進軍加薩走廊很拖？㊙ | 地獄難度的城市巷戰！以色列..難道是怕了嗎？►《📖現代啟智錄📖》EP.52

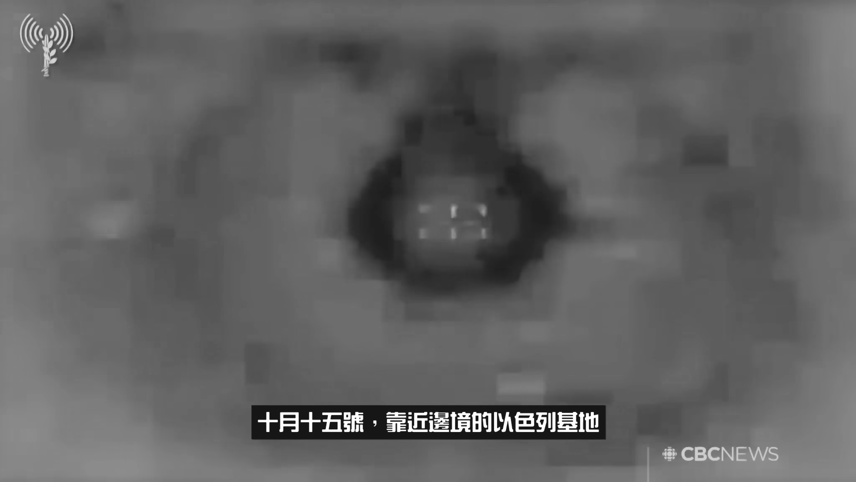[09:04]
號靠近邊境的以色列基地極有遭受ATGM直射 休旅多關火箭系